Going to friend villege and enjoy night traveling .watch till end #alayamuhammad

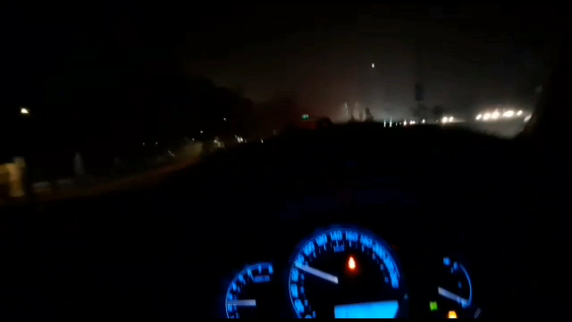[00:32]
تو آگے کی طرف جا رہی ہے تو ہم لوگ جو ہے انجوائے کرتے ہوئے جا رہے ہیں آگے ایک بڑا ڈراؤنا سا مومنٹ آنے والا ہے وہاں پہ تو اندیرہ ہی پھول ہوتا ہے تو وہاں پہ جا کے ہم لوگ آپ کو دکھائیں
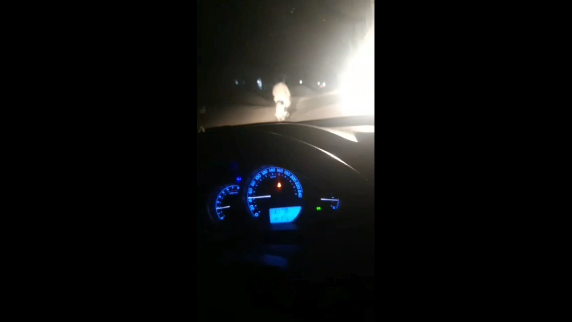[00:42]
گے یہ اب گاؤں میں ہم لوگوں نے انٹری کر لی ہے یہ دیکھیں وہ انوے سڑک آگی ہے اسی سے ہی آنا ہے اور اسی سے ہی لوگ واپس جاتے ہیں ایک بان نہیں سڑک ہے تو آگے چلتے جائیں آپ کو ایک دکھائیں گے وہاں پہ پھول اندیرہ ہوتا ہے اور گاڑی بھی نہیں نظر آتی کوئی اور کافی ڈراؤنا سا مومنٹ ہے وہ آپ کے ساتھ لازمی شیئر
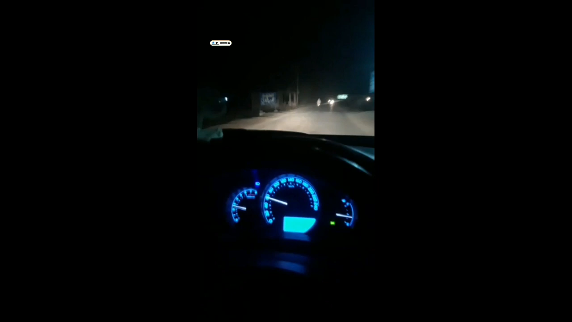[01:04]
کریں گے یہ دیکھ لیں آپ وہ جگہ آگئی ہے آپ دیکھیں کوئی گاڑی نظر نہیں آرہی صرف ہماری گاڑی جا رہی ہے اب اس کی سپیڈ بھی